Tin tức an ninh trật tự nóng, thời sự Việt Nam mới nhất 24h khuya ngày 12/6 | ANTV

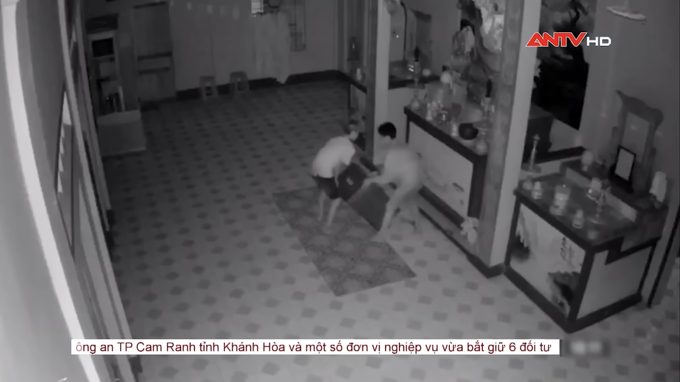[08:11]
nhóm này tiếp tục đột nhập cải phá 4 thùng công đức ở chánh điện, lấy trộn số tiền khoảng 2,8 triệu đồng.
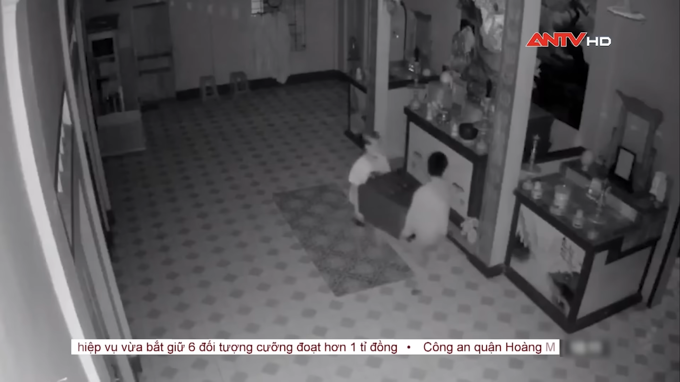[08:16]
Gần đây nhất khoảng 0 giờ ngày 1 tháng 6, các đối tượng tiếp tục đột nhập vào một ngôi chùa tại xã Láng Lớn,